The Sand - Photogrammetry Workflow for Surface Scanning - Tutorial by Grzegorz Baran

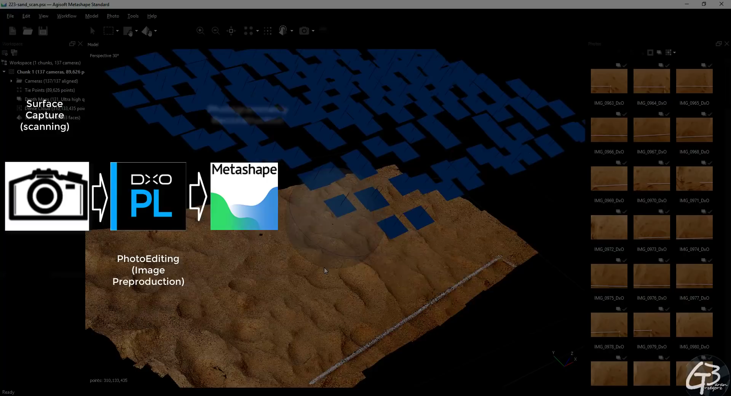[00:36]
building low-poly model for baking in ZBrush,
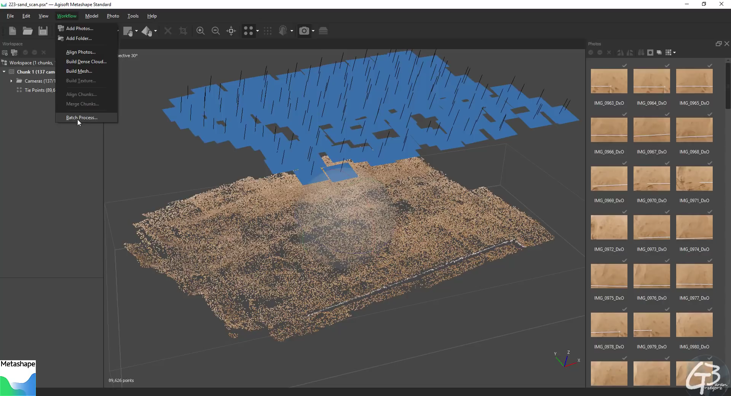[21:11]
To do this, we have to go to workflow, and instead of taking next step of reconstruction, we have to pick this one. It's a batch process, and it opens the new window.
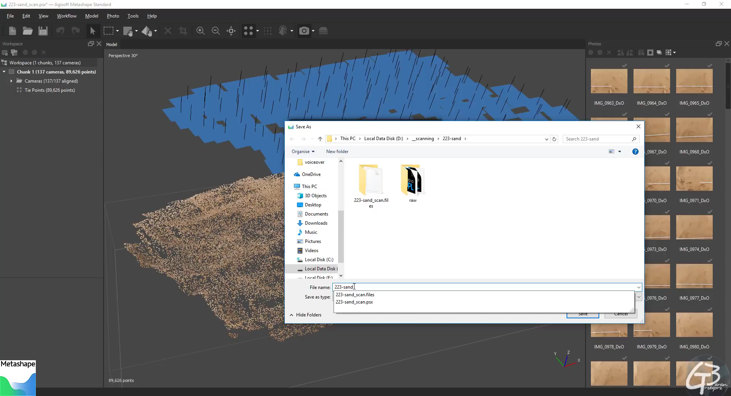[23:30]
the name of our file. It's going to be 223 send HP for high poly. Save it. And as mesh format, Autodesk FBX.
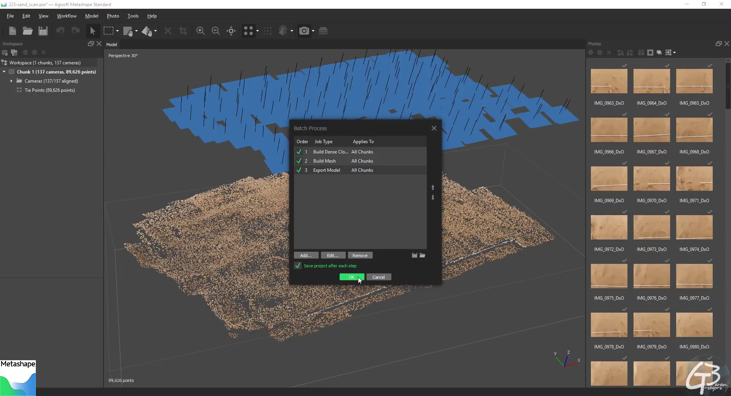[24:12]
It saves project after each step is processed and finished. And we can press OK button and come back a few hours later.
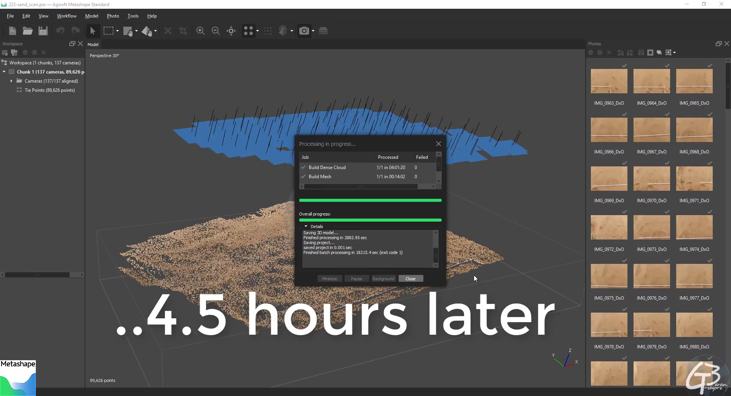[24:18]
And here is the result.
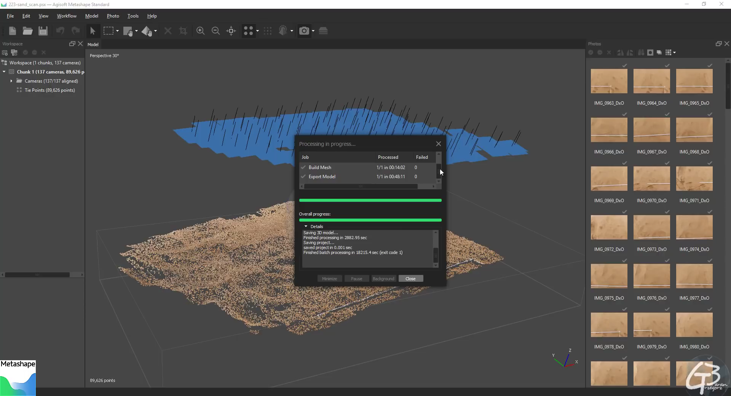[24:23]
As you can see, all three steps are okay, zero fails. Let's close that window. So based on 137 images, Metashape were able to reconstruct
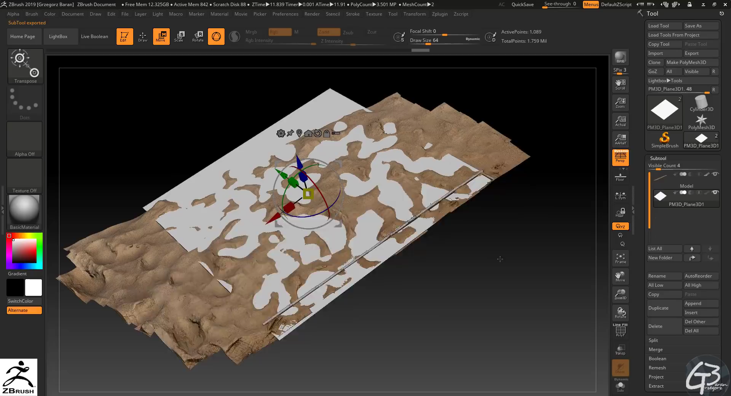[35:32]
Let's save this scene in case we need it in the future. Done. And this step is over.